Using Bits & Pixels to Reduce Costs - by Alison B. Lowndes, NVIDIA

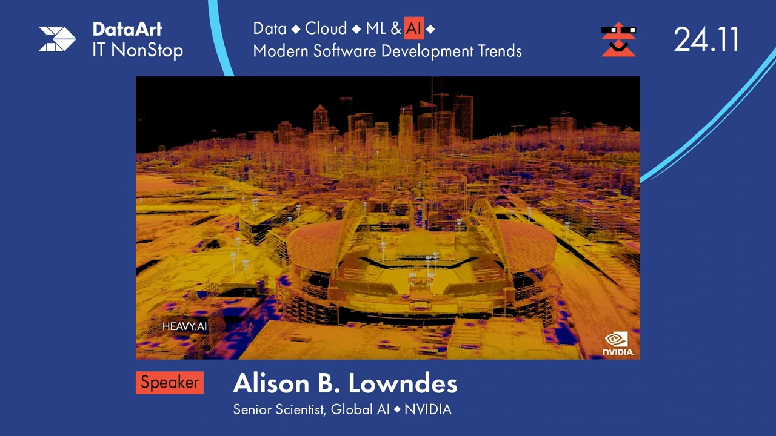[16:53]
simulating entire 4 and 5G networks at metro and nationwide scales in real time. This is work with heavy AI and there's a full demo of this in the GTC keynote. You can check that out online. We can also, of course,